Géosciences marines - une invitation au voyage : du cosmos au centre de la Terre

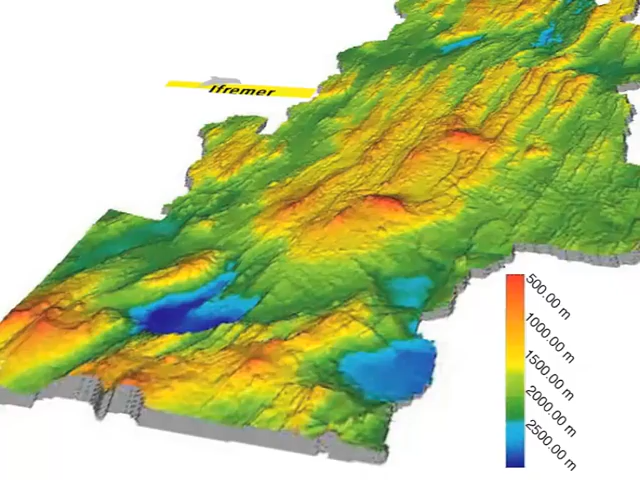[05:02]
Donc, et là, il y a une série de sorties hydrothermales, il y a à peu près une dizaine, une vingtaine de sorties hydrothermales haute température, donc des cheminées jusqu'à 10 mètres de hauteur avec des fluides qui sortent à des températures de jusqu'à 400 degrés.
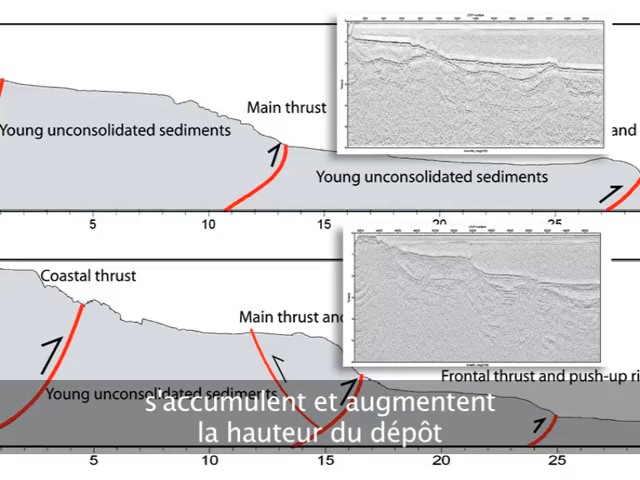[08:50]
the height and after that there's a big earthquake and tsunami and landslide it removed all the moss
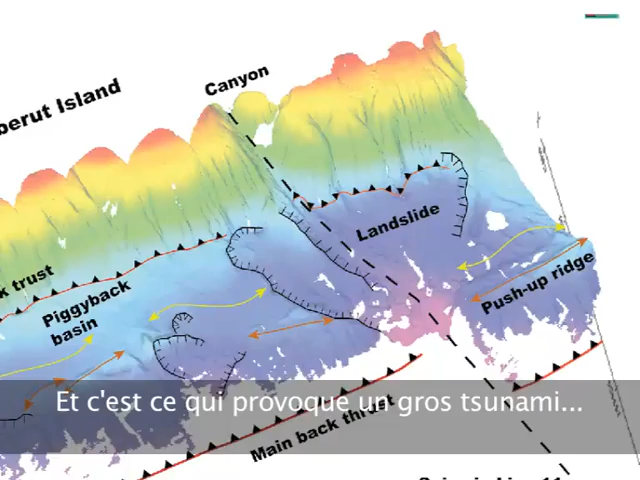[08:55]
and that creates a big tsunami so we believe that most of the damage